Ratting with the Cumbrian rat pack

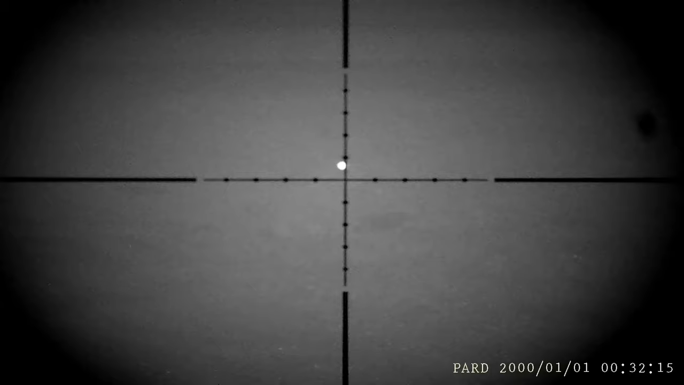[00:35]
After that, I end up heading out with the pod night vision and the air rifle
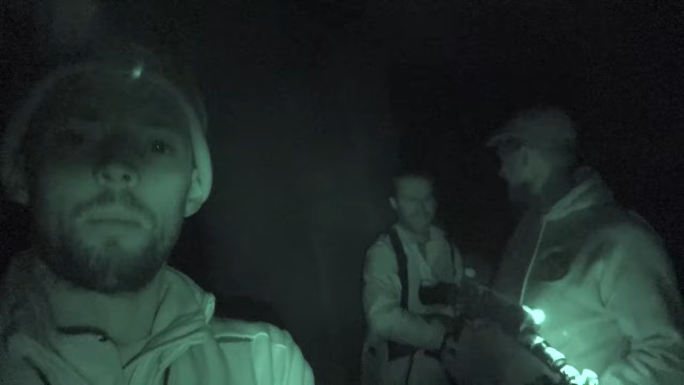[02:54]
In this video, I'm back out with Johnny from the Cumbrian Rat Pack. And that's right, isn't it?
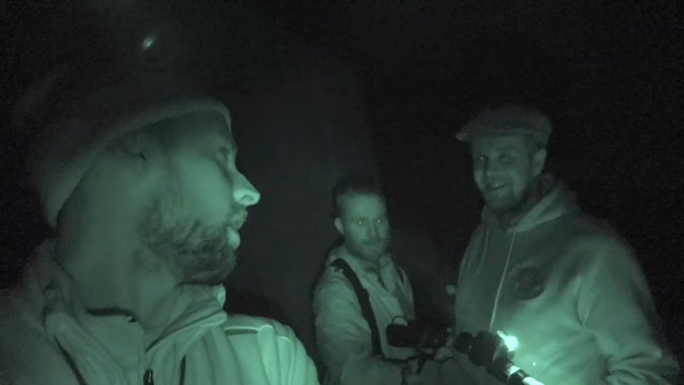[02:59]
Yeah, yeah. And tonight, we're out ratting. So we've got Johnny and his mate, Ross.
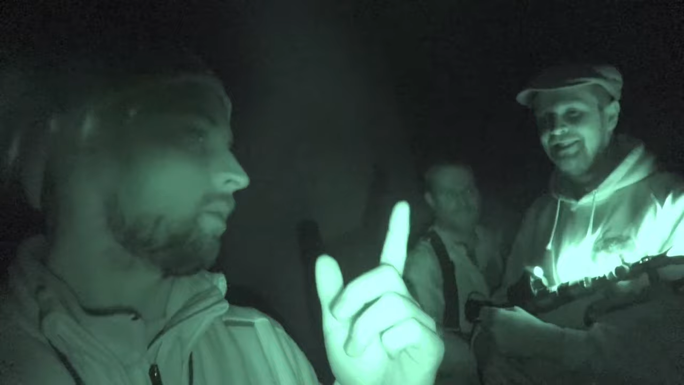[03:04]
Ross.
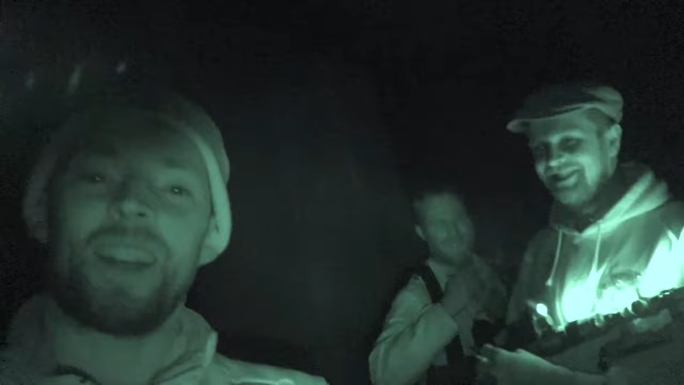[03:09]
I'll do that again, because that's shit. Hello guys, welcome back to the channel.
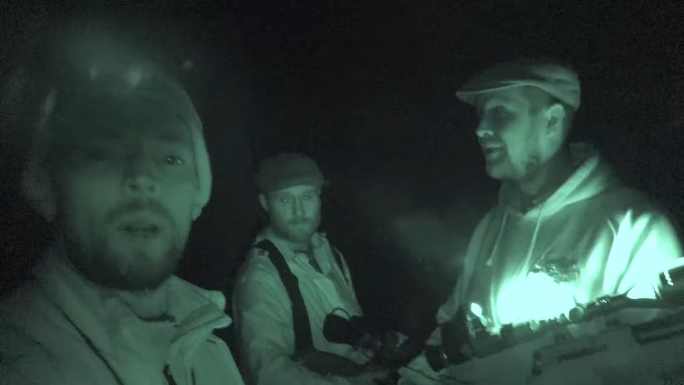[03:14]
Tonight, I'm out ratting with the Cumbrian Rat Pack. I'm here with Johnny and his mate, Ross.
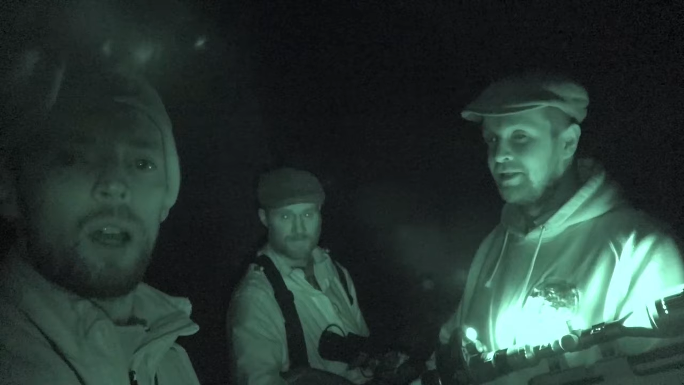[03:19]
And we're going to be smashing some rats with the air rifles. I've already had, how many have we just shot?
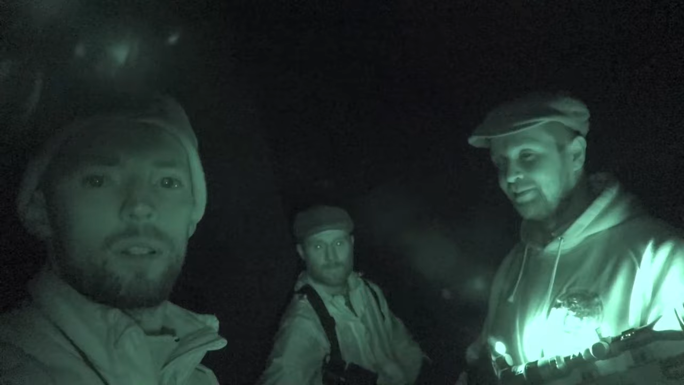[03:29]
There's should be plenty of rats to go at, so keep watching. Hope you enjoyed the video.
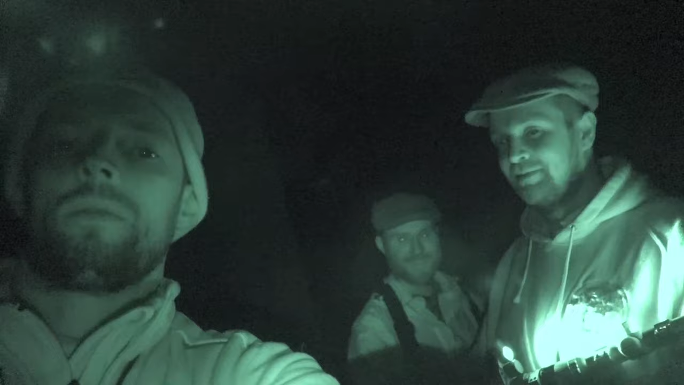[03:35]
Fuck those guns of yours, double infrared.
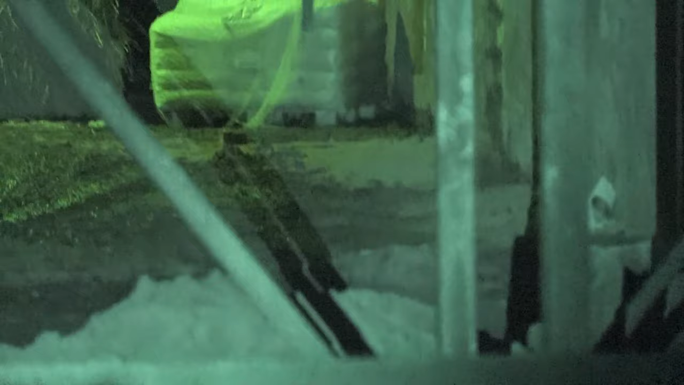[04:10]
There's one in the middle, one right in the middle of that wood. Two.
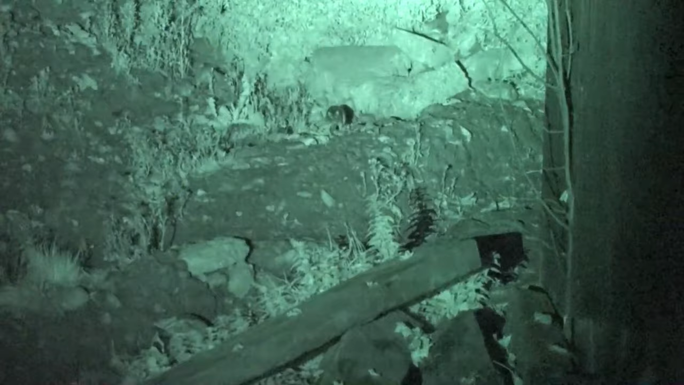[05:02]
Yeah. One to the right. I think we've got a... I bet we've had 10 already, haven't we? Yeah.
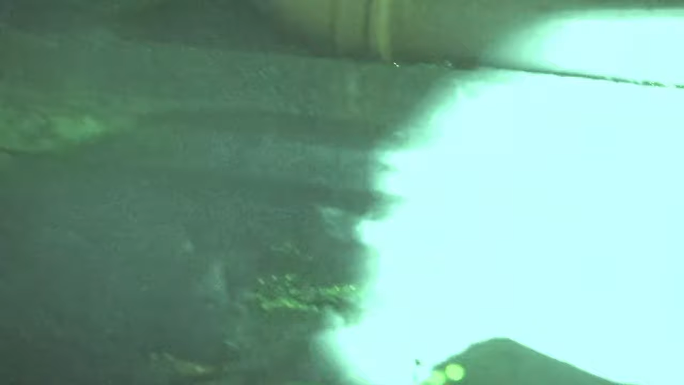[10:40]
Oh, what a shot. You actually hit that round, didn't you?
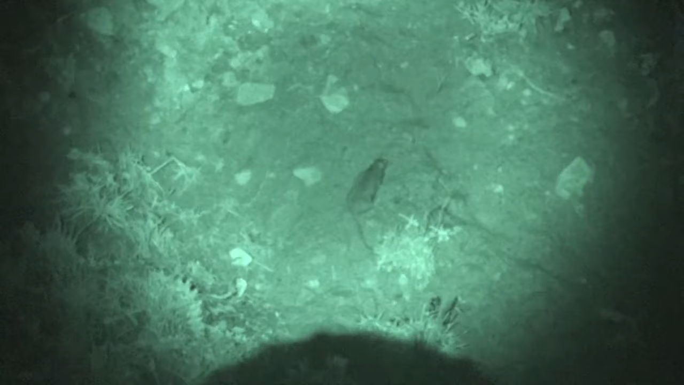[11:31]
Keep down there. See it? Mm-hmm.
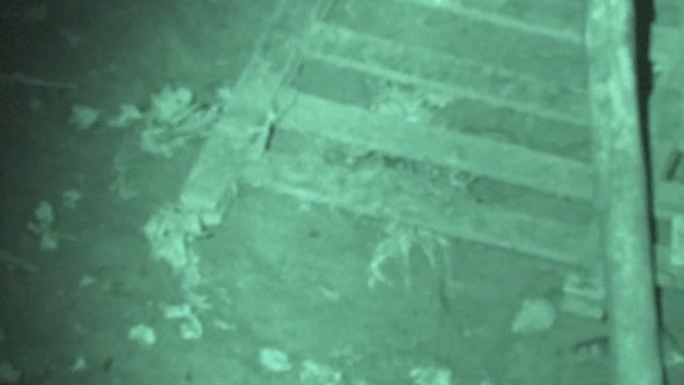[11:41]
Just behind that post, innit? Yeah, I think it's dead. No, it's yeah. There's, no. There's one above it.
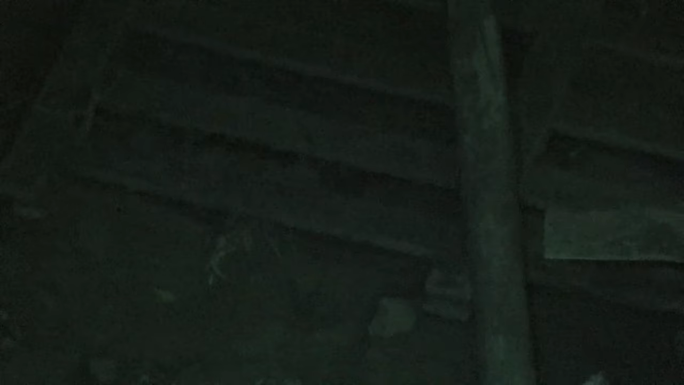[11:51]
One above it? There, like, yeah. Where you got it.
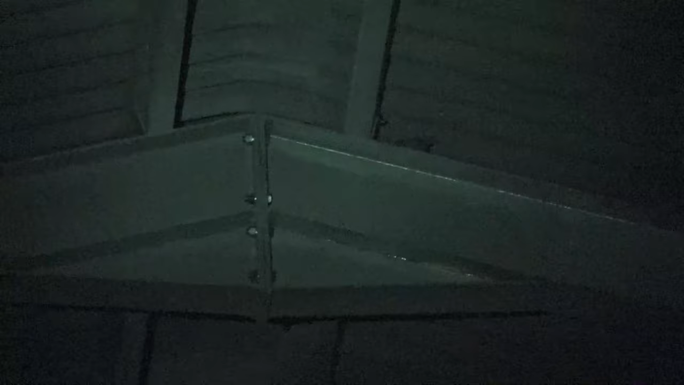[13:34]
There you go. Another one right next to it in Arley.
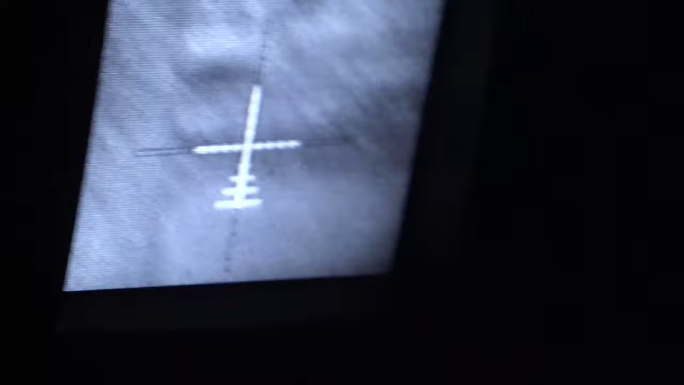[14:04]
Did you watch everything on your foot on this or no?